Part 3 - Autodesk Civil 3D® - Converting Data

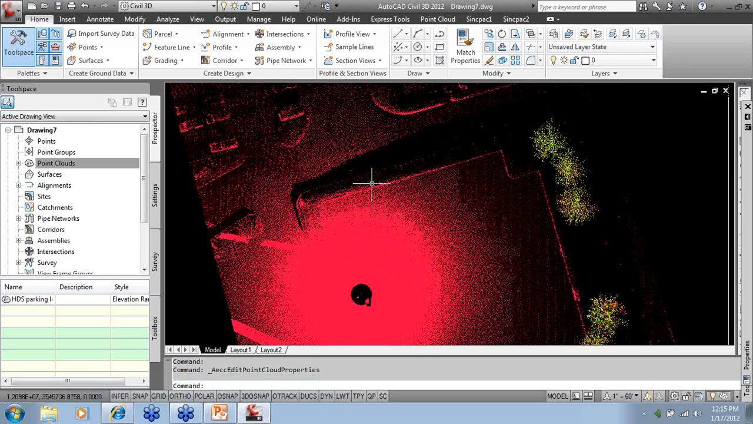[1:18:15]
there we go and now I did an automatic regen so we can see that real clearly if you do work with this a little bit more just
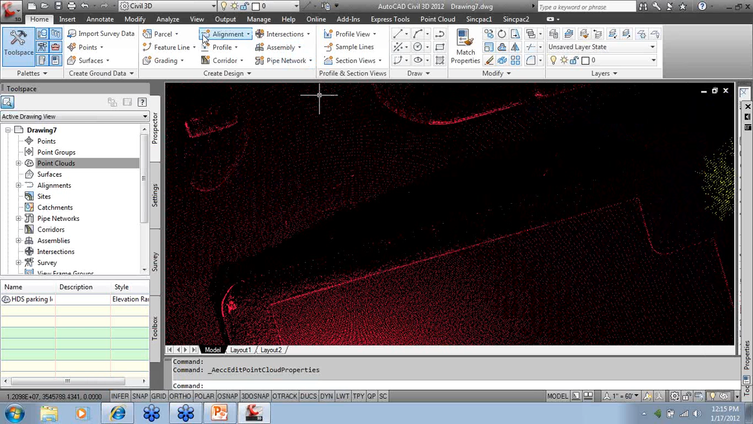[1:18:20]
one last tip here and we'll keep moving I just want to make sure that you go to view set your viewport and you have to work with multiple views inside here and if you work in 3D data it's kind of the norm but we want to look at it in plan view and as we draw the curve or we tell it to extract curve data or we pick the points and information that we need out of here to create in the term I'm looking for but that deliverable we can look at it in 3D very quickly
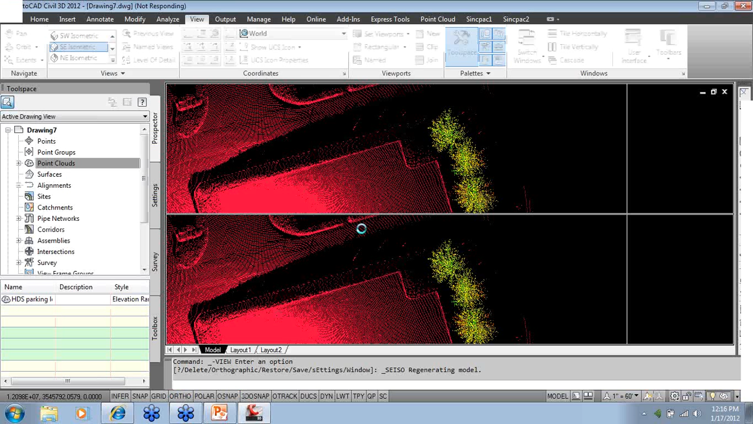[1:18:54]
there's the regen so I can say yes to it because I turn the automatic off looks like I'm going to have to get a little bit more RAM for my laptop here but overall it does a really good job and you have to be a little bit patient
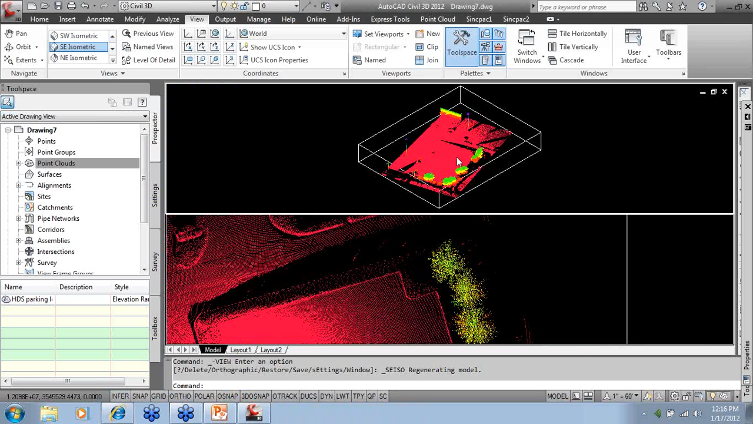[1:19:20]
there we go
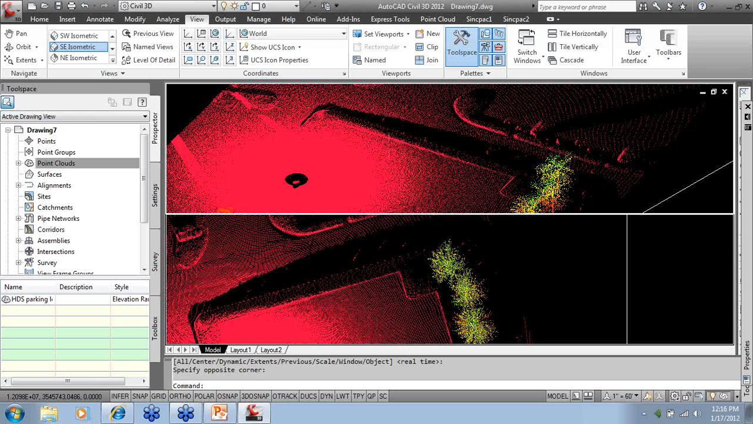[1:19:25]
and I just want to zoom in here real quick to show you again the curve lines and depending on the colors that we show
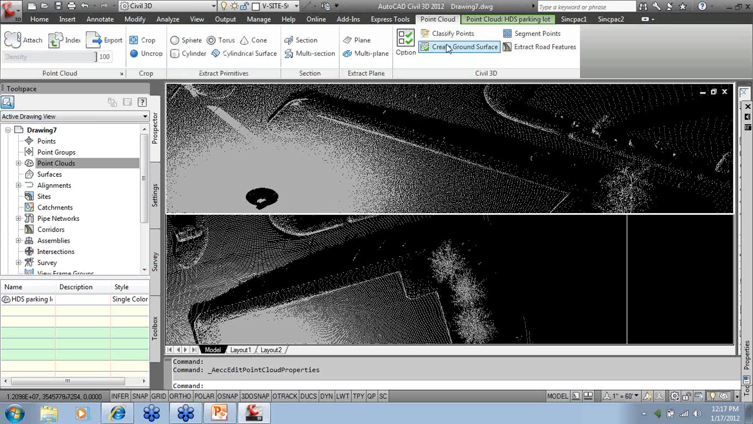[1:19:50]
get the Autodesk lab information you can do more like create the ground surface extract road features again before you elaborate on this please talk to us there's a better workflow but this is showing you where Autodesk is going this is the AutoCAD plug-in so you can start doing some modeling with the Porn Cloud as well if you're working with mechanical rooms and need more information about the Porn Cloud